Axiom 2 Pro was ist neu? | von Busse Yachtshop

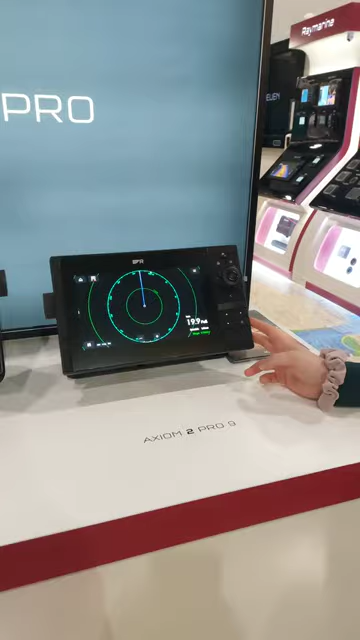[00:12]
Was ist denn so anders bei diesen neuen Geräten?
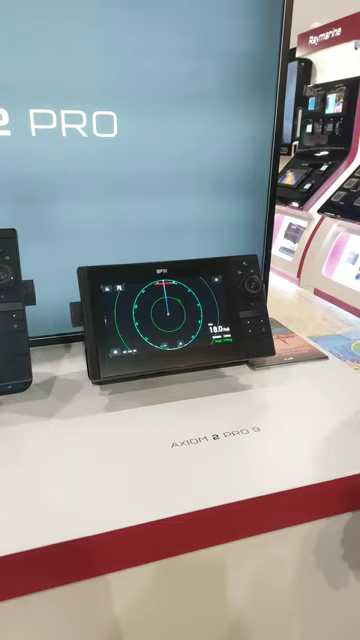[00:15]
Und zwar ist es zum einen, dass wir jetzt einen höheren Prozessor haben. Ein 6-Core-Prozessor, deutlich schneller, deutlich bessere Leistung. Wir haben hier einen Lichtsensor.
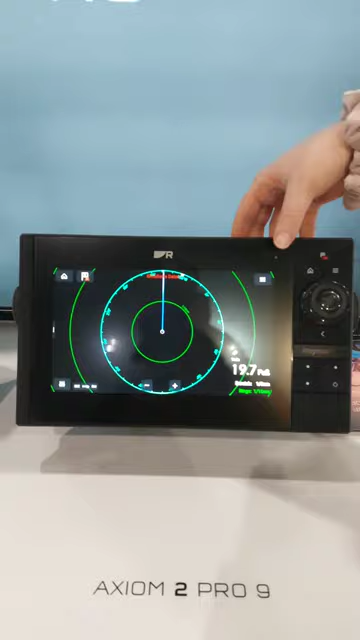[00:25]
Wenn man hier drauf drückt, dann wird das über die Zeit dunkler.